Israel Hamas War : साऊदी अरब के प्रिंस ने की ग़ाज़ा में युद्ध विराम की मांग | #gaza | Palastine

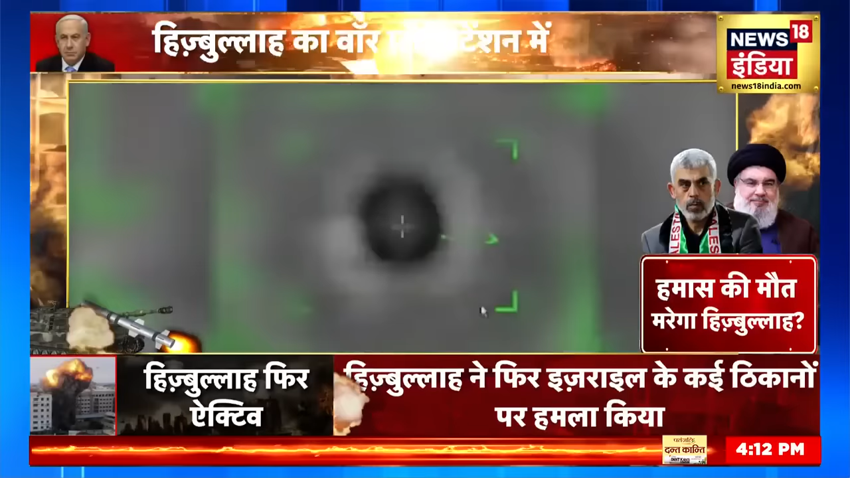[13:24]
ذرا ازرائیل کی آئیڈی اف کے ہوای حملوں کے اس ویڈیو کو دیکھئے غازہ پٹی اور ویسٹ بینٹ میں ہوای حملوں میں فلسطین اور ہماس کے لوگوں کی امارتیں تربوز کی درب پھٹ رہی ہیں